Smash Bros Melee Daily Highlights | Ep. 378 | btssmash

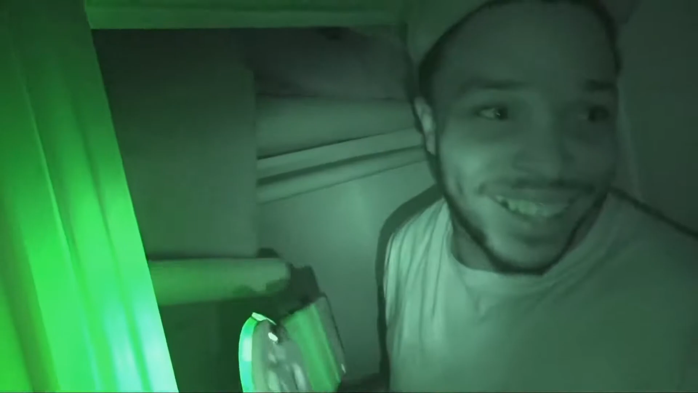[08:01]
Got em Whoa Whoa what the That's Bobby What the fuck Get
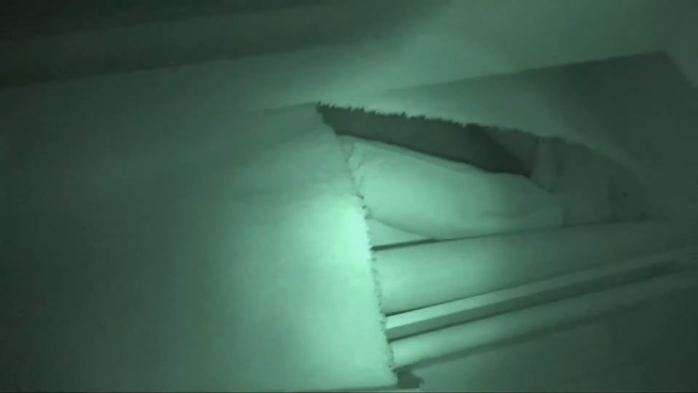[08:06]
fucking bodied bro Holy Get bodied Hold up Hold up
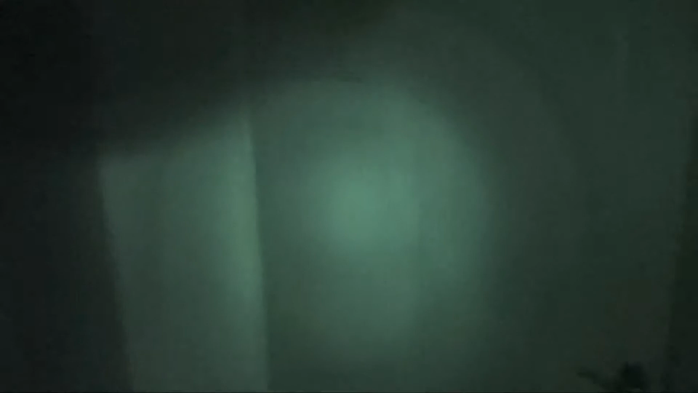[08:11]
Wait a minute Sorry I underestimated
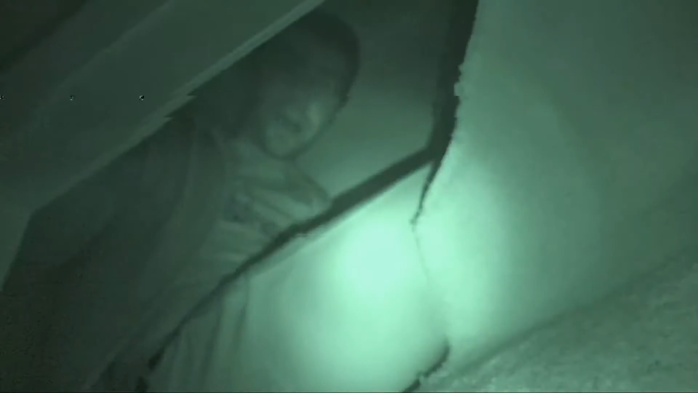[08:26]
I'm sorry chat my bad Yo Get the shot of Bobby Get the shot of Bobby Wait how's he gonna get down How's he gonna
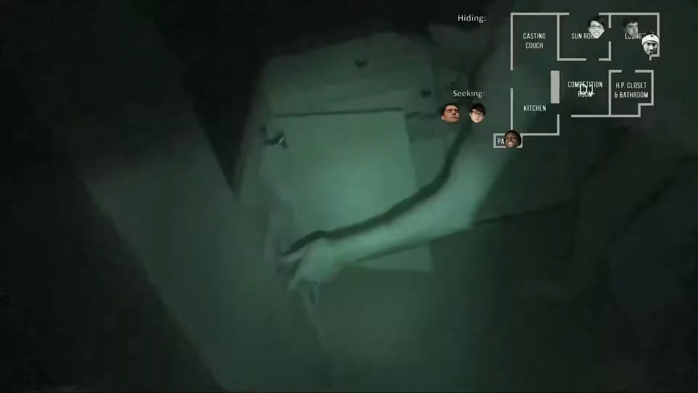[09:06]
They get to see And remember he could be in this closet too Oh shit what is that Is that D1
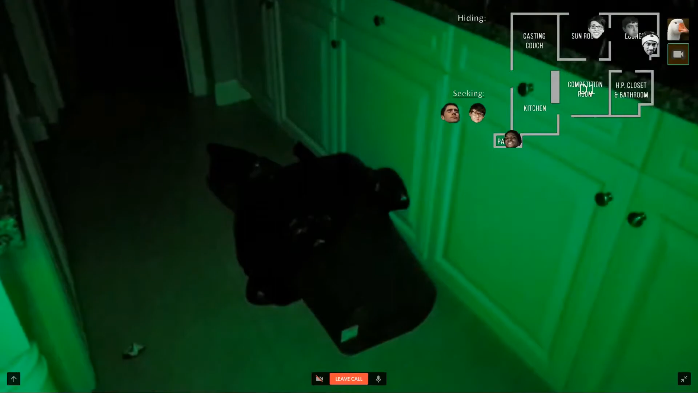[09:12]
D1 Is this D1 Or is that a trashcan I'll pick it It's not D1
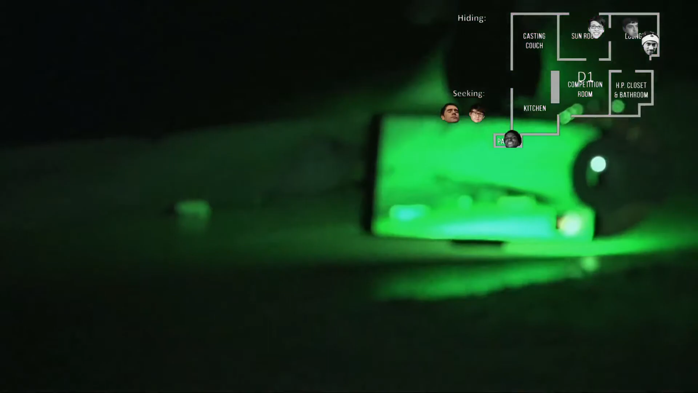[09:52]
Explain these Concession withdrawn What are those? We win What are those D1? We win